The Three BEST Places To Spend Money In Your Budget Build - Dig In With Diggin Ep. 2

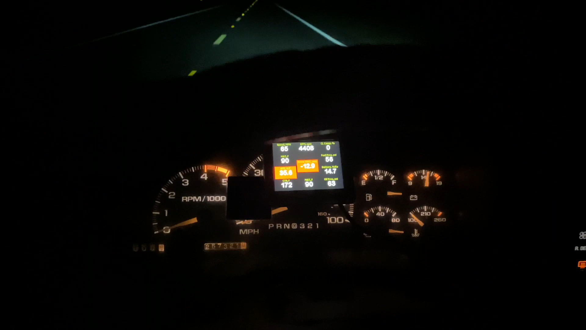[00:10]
All right, let's see if we can spin them from a 60. Woo-hoo-hoo! I think we're about to hit boost cut. We hit boost cut right there, boys. Woo! Glad we got that safety in there.